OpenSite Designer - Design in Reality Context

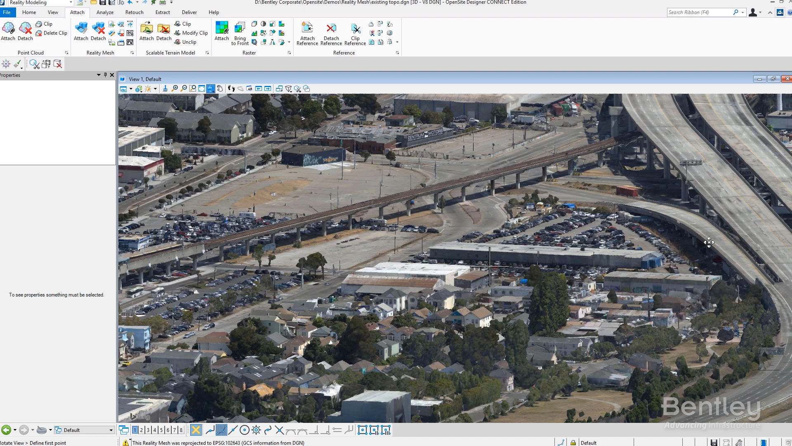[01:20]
2d but start getting an understanding of 3d as you go through the design process. To go in and clip information from this 3d model is fairly simple.